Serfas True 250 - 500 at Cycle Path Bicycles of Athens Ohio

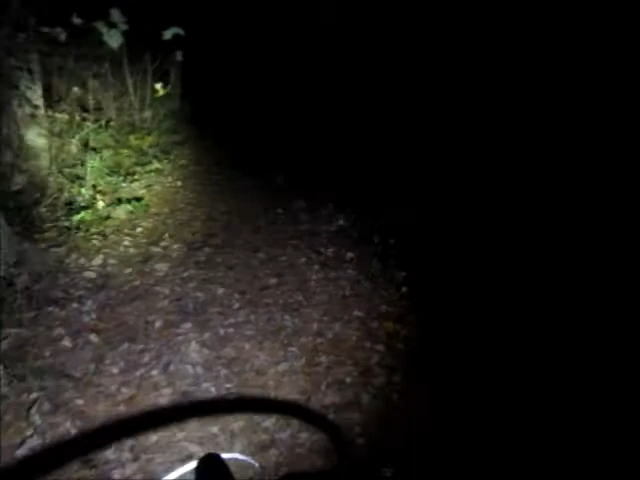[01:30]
You can have the helmet one and the woods one, the handlebar and the helmet, and the combo on the trail, it's pretty good, pretty well illuminated. Alright.